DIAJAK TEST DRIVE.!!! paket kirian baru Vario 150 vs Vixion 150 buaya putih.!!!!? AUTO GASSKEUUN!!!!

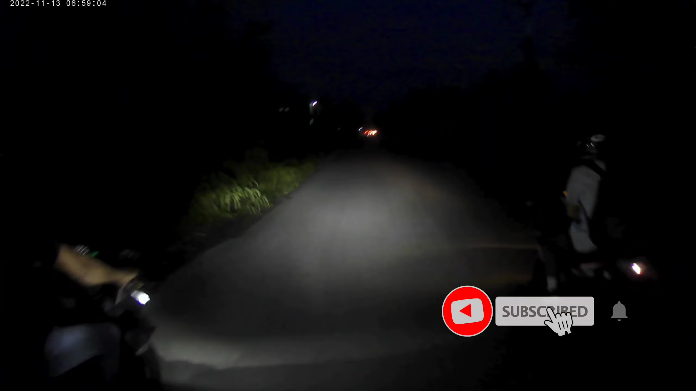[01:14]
Halo, assalamualaikum warahmatullahi wabarakatuh. Kembali lagi bersama saya di NA Motovlog.
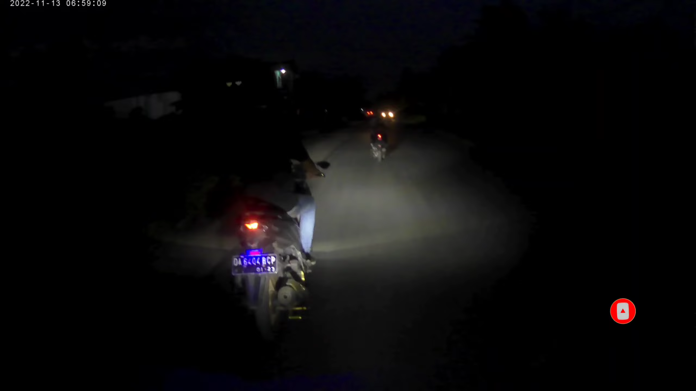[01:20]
Sekarang kita mau jalan balik ke rumah dulu, habis jalan-jalan makan angin kan. Katanya sih mas-mas Vario ini mau test drive Varionya sama buaya putih kita ya.
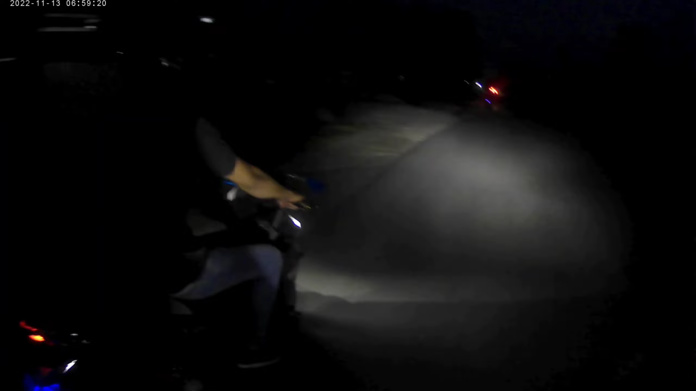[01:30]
Karena katanya dia baru ganti paket kilian baru, jadi dia mau tes lah sama si buaya putih. Udahlah, kita ikutin aja maunya dia kan.
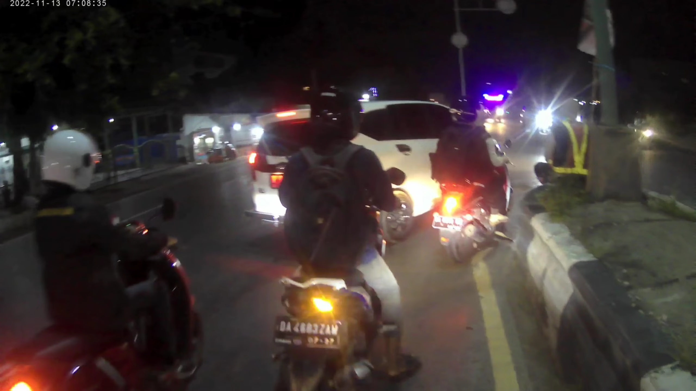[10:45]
Wah sayang, kita beda jalur guys sama mereka. Kalau nggak kita ikutin mereka tuh.